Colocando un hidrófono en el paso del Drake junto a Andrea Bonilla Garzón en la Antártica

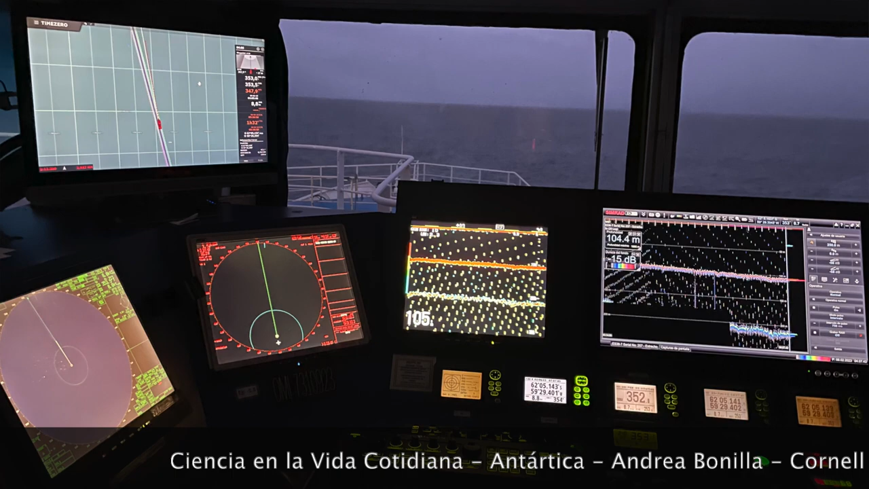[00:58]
para poder saber a qué profundidad está el fondo marino.